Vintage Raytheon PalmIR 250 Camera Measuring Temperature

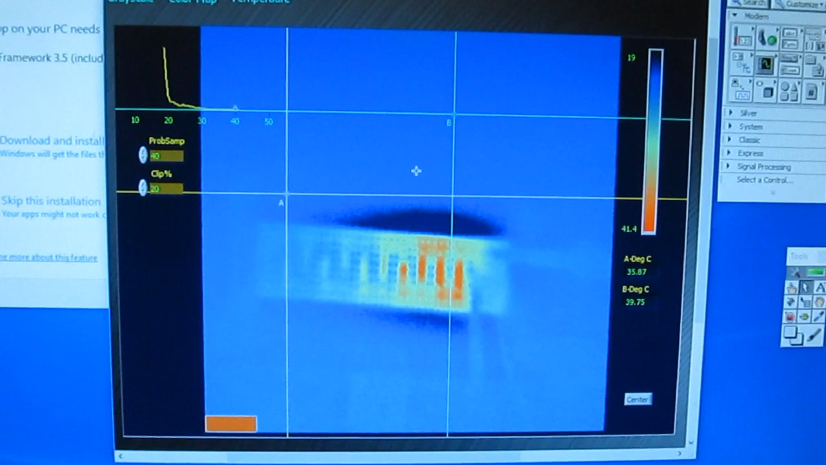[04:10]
Just bring the camera a little closer. This is looking at the data that I collected for each resistor. So starting from the left and working to the right.